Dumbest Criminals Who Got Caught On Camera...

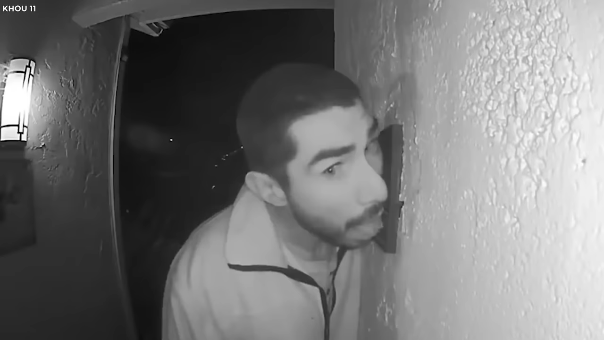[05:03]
The sordid scene played out like this. With the parents away, the brazen liquor man showed up at the family's home where only the children were present. He proceeded to lavish the doorbell with hours of inexplicable oral affection. All the while, the family's security camera recorded the bizarre event in crystal clear detail.
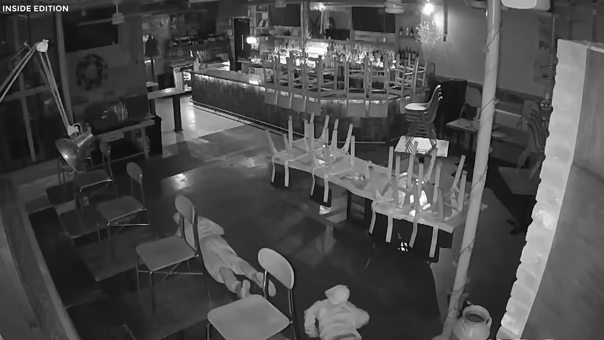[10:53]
Thinking themselves criminal masterminds, they oh-so-stealthily army-crawled their way inside to avoid censors.
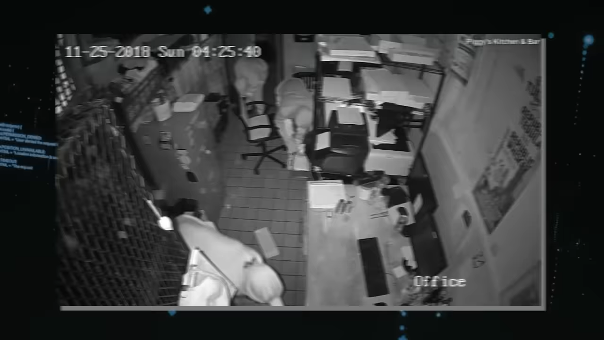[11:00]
Once in, they quickly located the safe, and feverishly worked to crack it open, already envisioning the riches within.
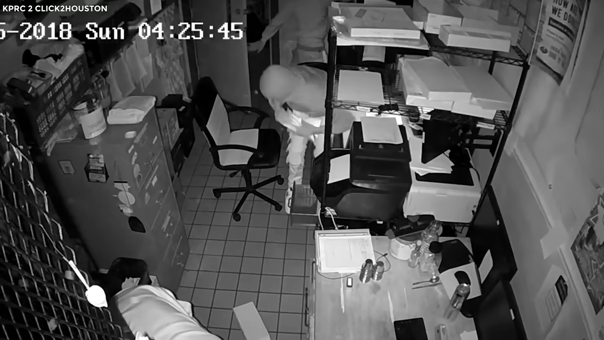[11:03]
But the real riches were the comedy of errors caught on camera. They clumsily wielded crowbars to smash their way through windows,
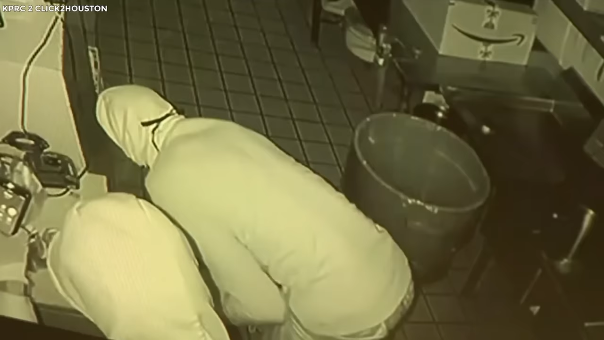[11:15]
and dutifully smashed an empty safe, their bumbling crime quickly going off script. To their dismay, the pried open safe only contained one item,
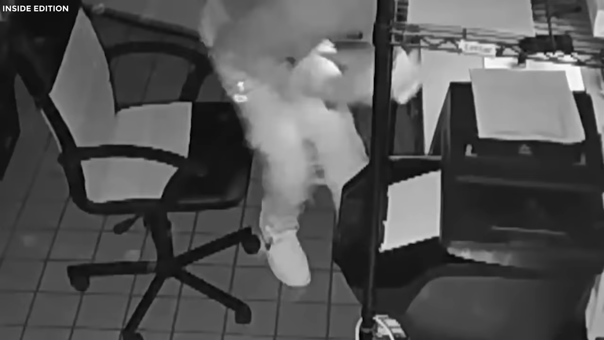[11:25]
their own dim-witted reflections staring back at them.
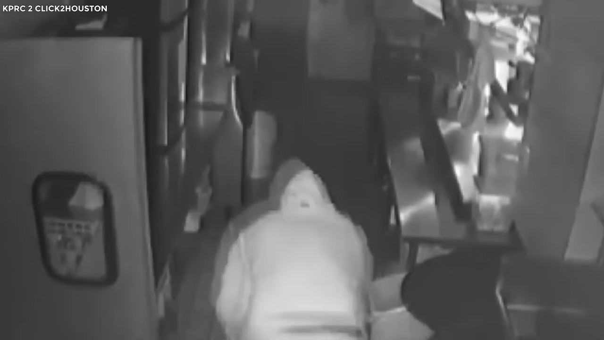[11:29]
The decoy had fooled its fair share of fools before these flailing felons. Undeterred, they looted what they could,
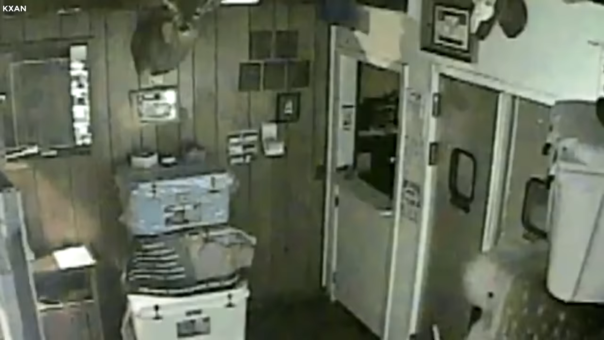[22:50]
Surveillance footage captured Cardona forcefully breaking into the store around 2am, determined to grab some grub.
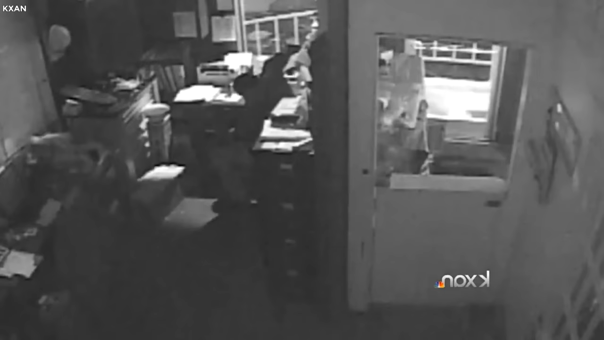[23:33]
Putting his feet up and settling in, he decided to take advantage of the quiet space for a nap.